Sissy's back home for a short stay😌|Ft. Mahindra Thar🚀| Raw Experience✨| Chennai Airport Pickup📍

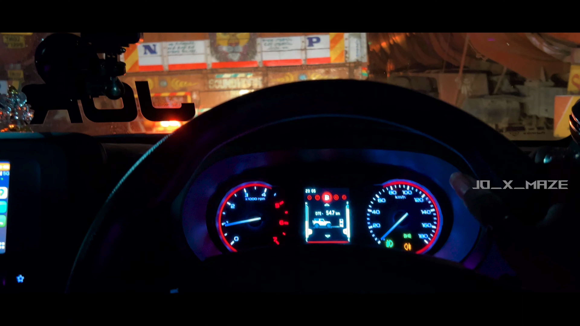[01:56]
நம்ம மாதிரி ரவுண்டானா போகிற வழி இப்போ நம்ம ஆஃப்டர் ஃபியூலிங் அப் கிலோமீட்டர்ஸ் பார்த்தீங்கன்னா 13,358.
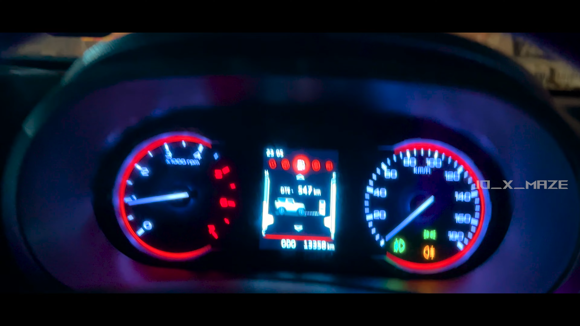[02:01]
ஒரு 3-4 kilometers நம்ம ப்ளஸ் ஆர் மைனஸ் பண்ணிக்கலாம் வீட்டிலேருந்து கிளம்புனதுக்கு.
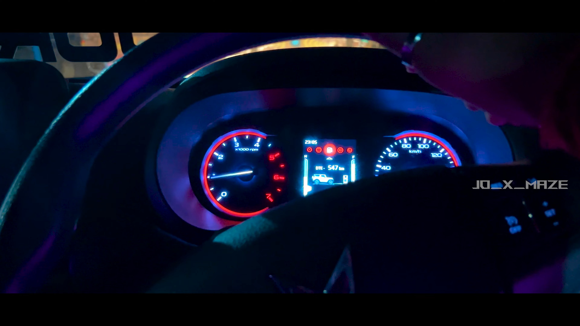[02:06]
லெஃப்ட் சைடு தண்ணி இருக்குது பாப்ஸ், சேராகிடும் வண்டி வேறு கழுவிருக்கீங்கல்ல. ஸோ நம்ம இப்போ போயிட்டு தான் இருக்கோம் ஏர்போர்ட்டுக்கு, பார்ப்போம்.
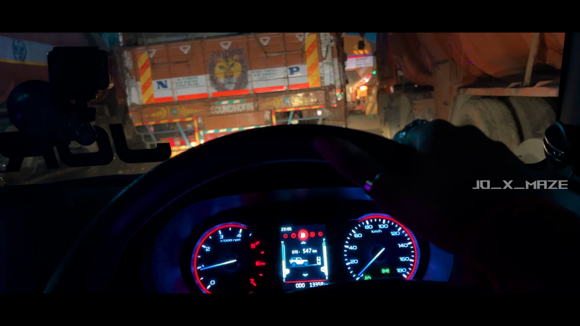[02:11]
டிராஃபிக் இங்கே இருக்குது, இதுக்கப்புறம் கொஞ்சம் டிராஃபிக் குறைஞ்சி இந்த இடம் மட்டும்தான் எப்பவுமே டிராஃபிக் இருக்கும்.
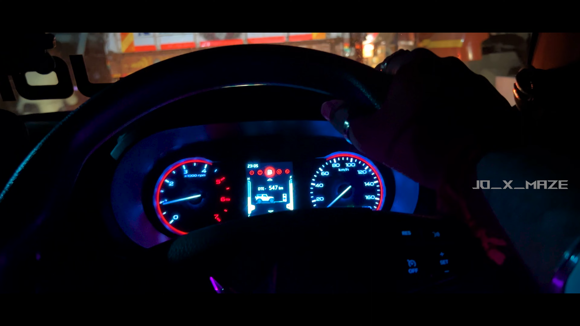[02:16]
ரைட் இண்டிகேட்டர் போட்டு பாப்பா எப்படி போகுதுண்ணா.
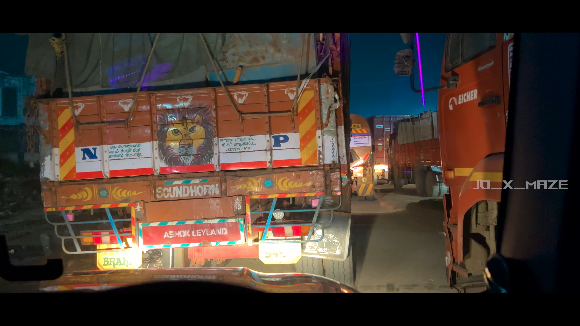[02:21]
ஃபுல்லாக லாரி டிராஃபிக் தான் இருக்கும் இந்த ரோட்டில்.
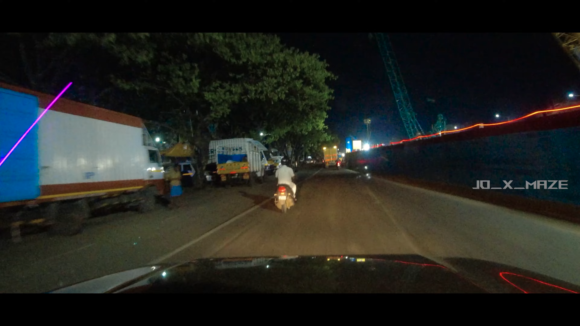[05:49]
ஸோ இப்போ பார்த்தீங்கன்னா நம்ம ஏர்போர்ட் கிட்ட வந்து ரீச் ஆயிடுச்சு.